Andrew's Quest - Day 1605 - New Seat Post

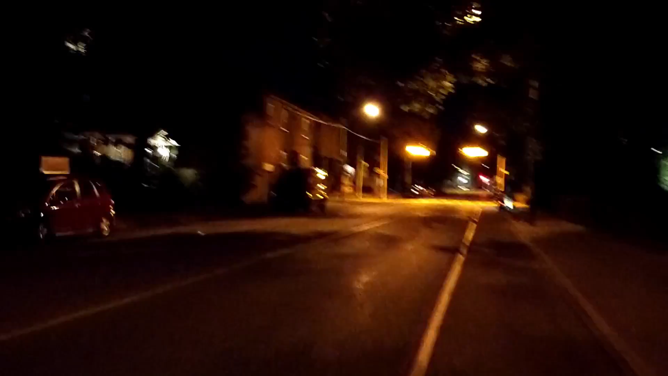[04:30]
And, uh, the Beverly and College Street intersection is finally open again.